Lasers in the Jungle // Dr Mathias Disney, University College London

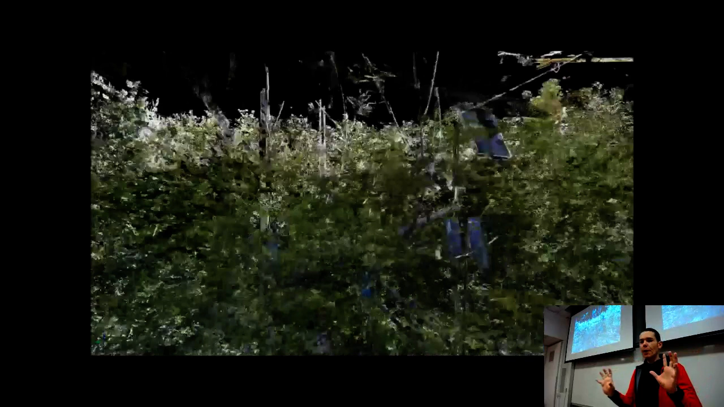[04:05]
And again, it's a very striking three-dimensional representation.
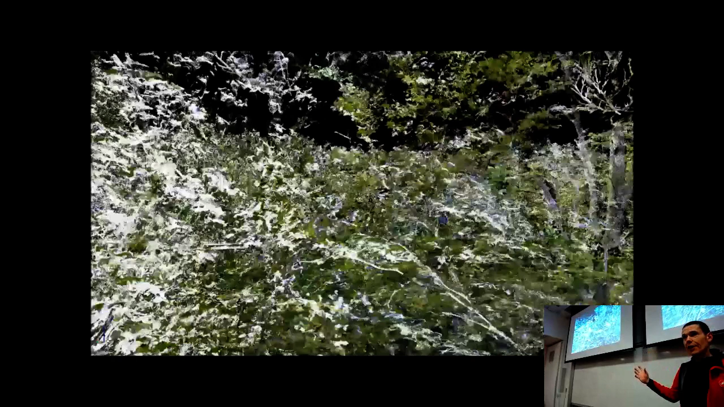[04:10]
This is real. It's a real measurement of that canopy. So it's not a model, it's not a CGI simulation.
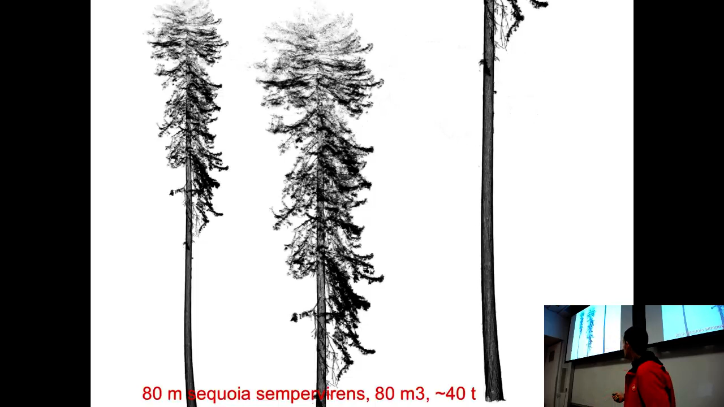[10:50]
A sequoia tree from California, you know, a puny 80 meters tall, weighs about 40 tons. I'll come back to that a bit later. So we've been to various places across the tropics, measuring trees in plots that have been established by ecologists and are monitored over time.
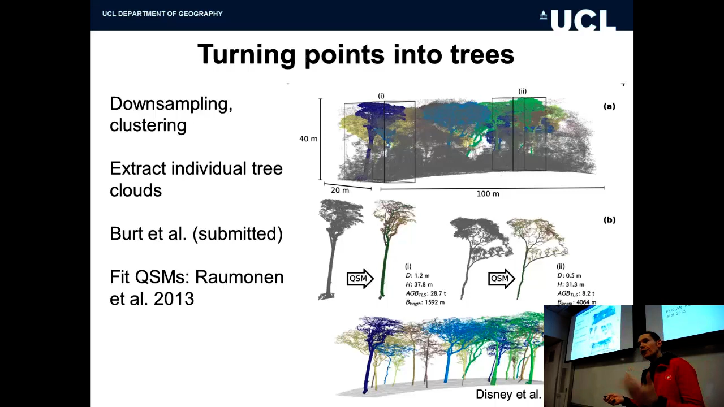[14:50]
So that whole process is quite a complex one in turning a bunch of very nice looking points, but into something useful, a tree that has a volume, it has a branching structure, it has angles, it has length of branch.
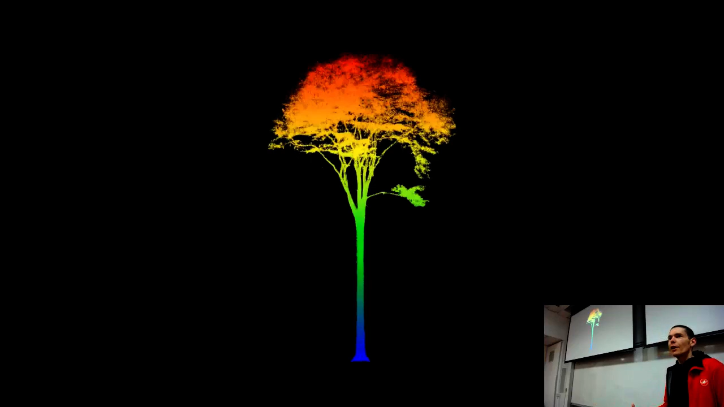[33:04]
You know, it tells us it's a tall tree. A tall tree will generally be heavier than a short tree. But within that, there are these huge range of variations of crown size and shape. This is a lidar point cloud of an individual tree.
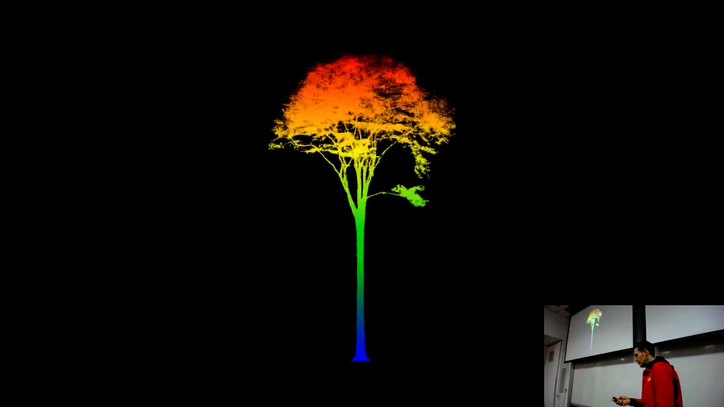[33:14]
So a tree then is this, you know, optimization problem.